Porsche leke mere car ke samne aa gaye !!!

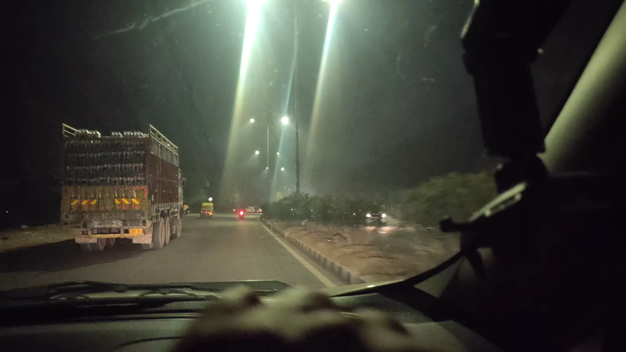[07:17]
ये क्या लेके जा रहा है भाई, कोल्ड ड्रिंक, कोका कोला, एक ट्रक देख रहे हो,
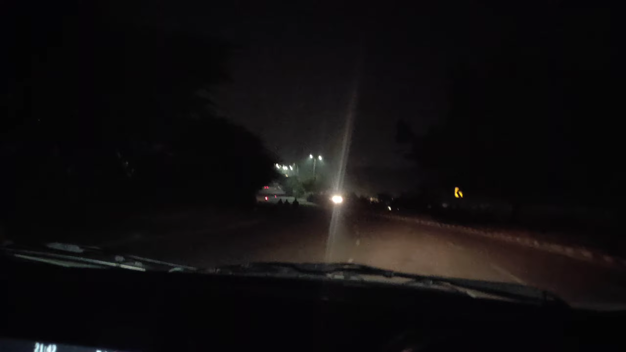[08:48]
देखो ये भाई लोग इस पहाड़ी रोड पे भी साइकिल से जा रहे हैं, देख रहे हो आप लोग, ये तीनों साइकिल से मस्त एंजॉय करते हुए।
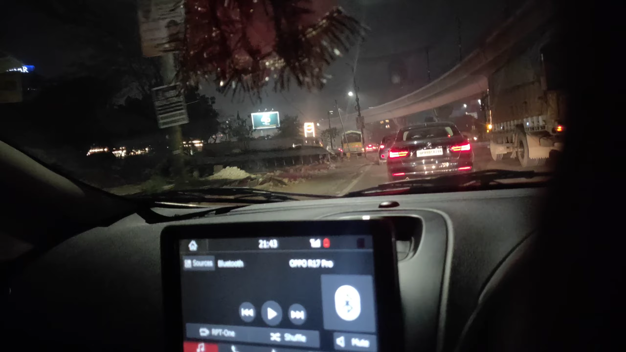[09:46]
उल्टा गाड़ी घुसा देते हैं और बस उनको यही काम है, क्या कर सकते हैं। का डर था वही हुआ गाइस, देख लो ट्रैफिक जाम लगी गया।
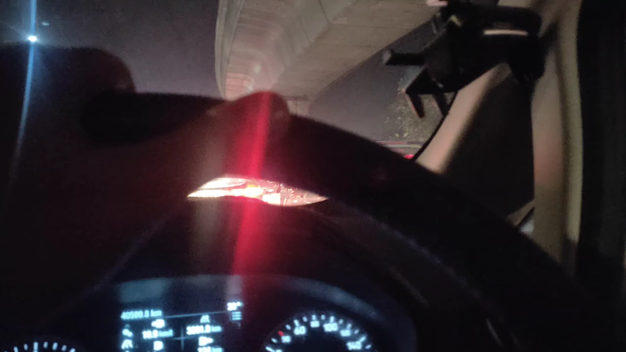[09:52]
और आप आप लोग देखो कितना घना ट्रैफिक जाम लगा है, और ये भैया आप पता नहीं गाड़ी सटा देंगे क्या पोर्से वाले, देख रहे हो?
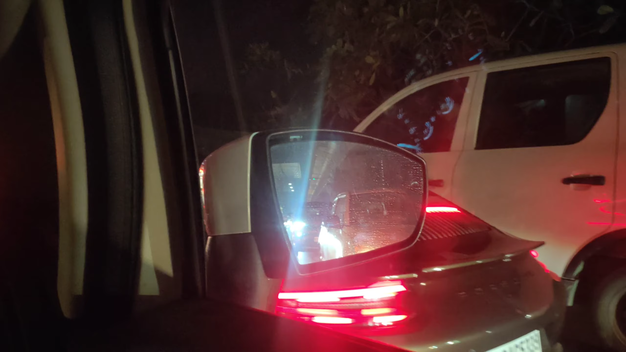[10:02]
तो ये भैया मेरी गाड़ी से एकदम पास में,
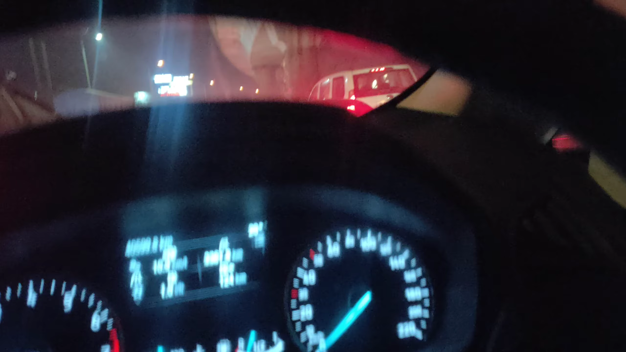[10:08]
देख रहे हो कैसे कट मार रहे हैं पोर्से वाले भैया, देख रहे हो कैसे गाड़ी काट रहे हैं, तो मेरे आगे ही चल रहे हैं।
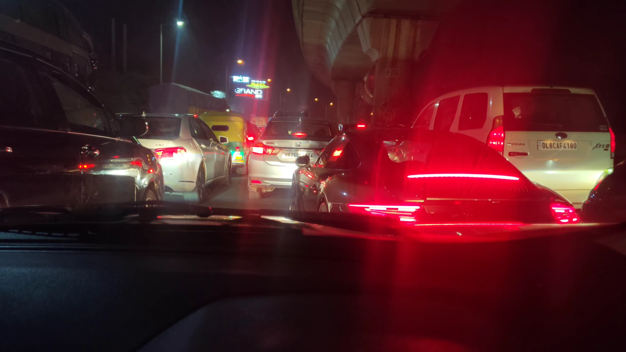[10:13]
अब क्या बताऊँ मैं इनको, कुछ कर थोड़ी सकते हैं, बस ट्रैफिक जाम से बचना है कैसे भी। देखो इस गाड़ी का रोड प्रेजेंस बहुत अच्छा है, लेकिन देख रहे हो आप लोग, और बस वाले के नीचे एकदम ऐसे दबी पड़ी है, कहीं लग गई तो बस हो गया कांड पता नहीं कैसे गाड़ी, देख रहे हो? तो गाइस ओ भाई भी काट रहा है,
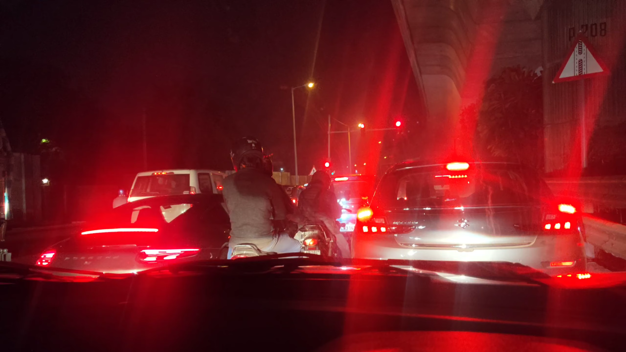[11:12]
और गाइस आज तो बहुत टायर्ड हो गया हूँ मैं ऐसे भी, और देखो इनको आप कहीं उधर से इधर ना आ जाए भाई, ये बस यही एक ही है,
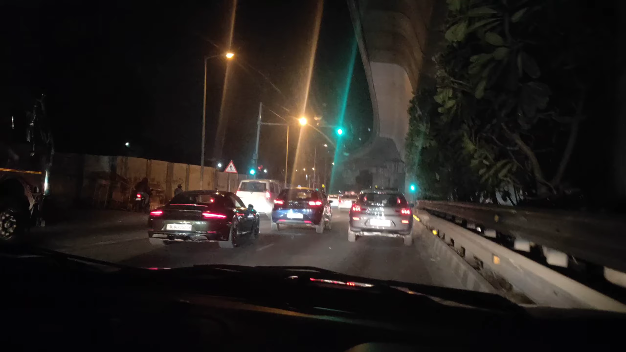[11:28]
ये बाइक वाले सब उस गाड़ी का देखने के लिए ही लगे हुए हैं कि वो, क्योंकि रोड प्रेजेंस उसकी बहुत अच्छी है,